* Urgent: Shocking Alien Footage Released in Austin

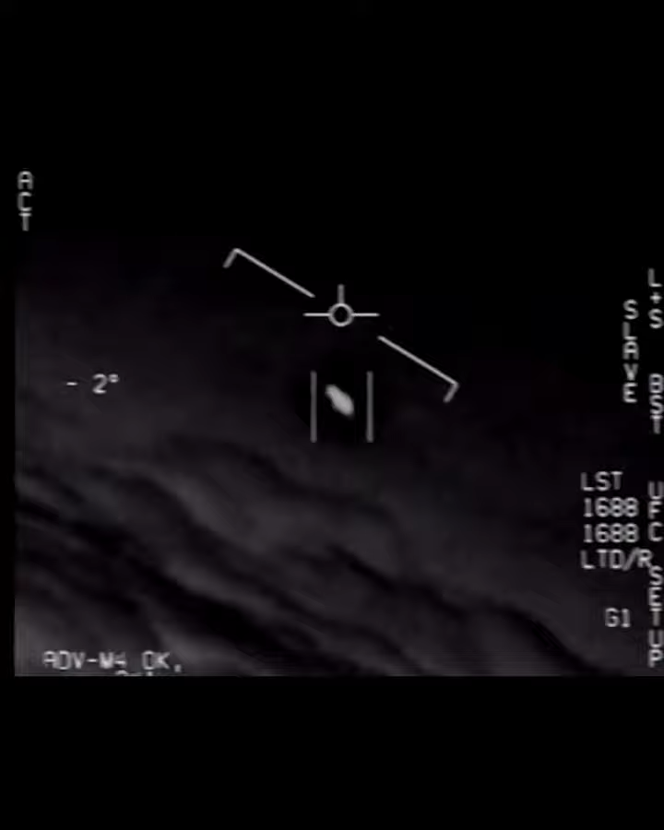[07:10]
They're all going against the wind. The wind's 120 knots from the west. Look at that thing, dude.
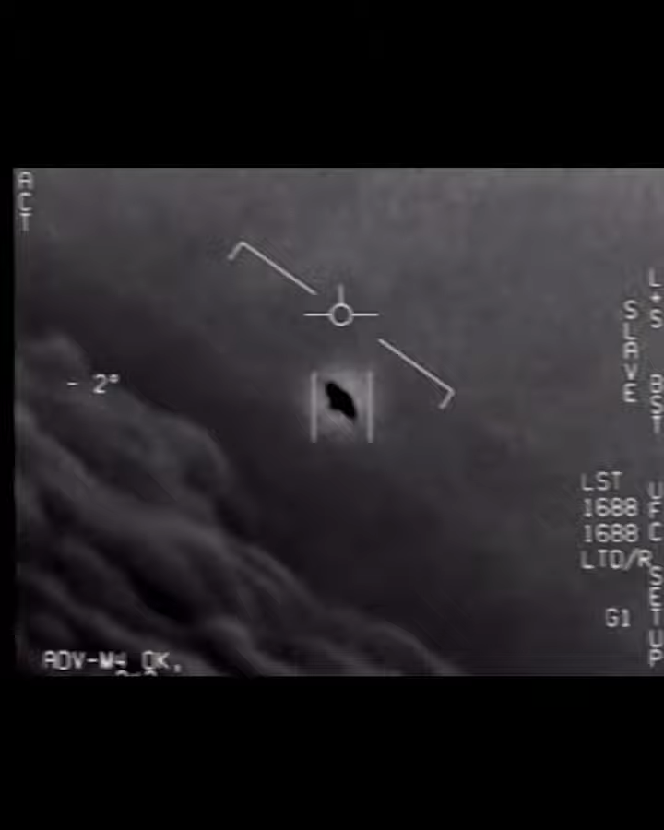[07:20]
That's not an LLS though, is it? It's not. I do have an LLS, dude. Well, the flare's like the other thing.